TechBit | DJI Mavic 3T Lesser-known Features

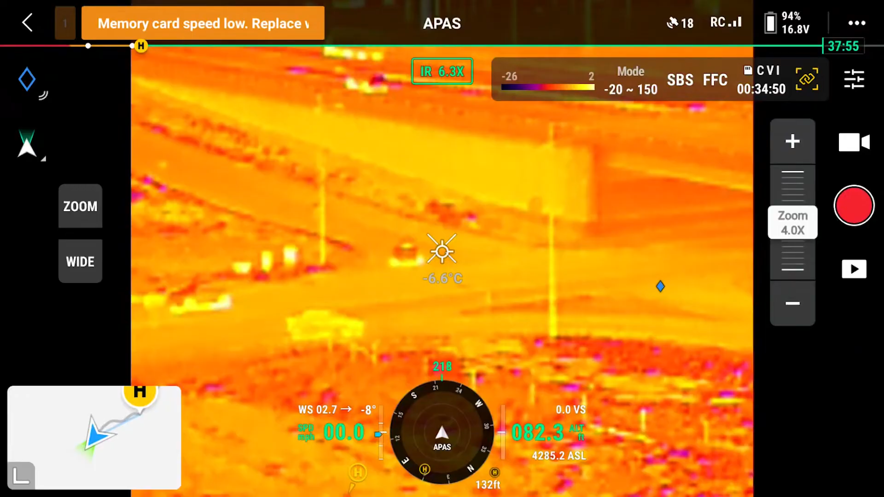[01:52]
Of course, the resolution of the thermal view when zoomed in will be greatly reduced when compared to the optical view.
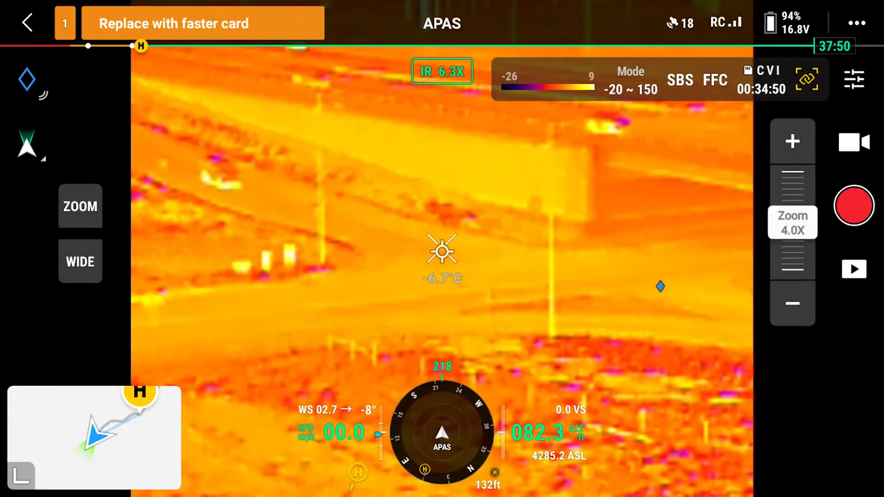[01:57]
On screen: spot -6.7°C
But for search and rescue operations, this feature could save a lot of time and trouble by keeping targets centered across all of the cameras with the same field of view.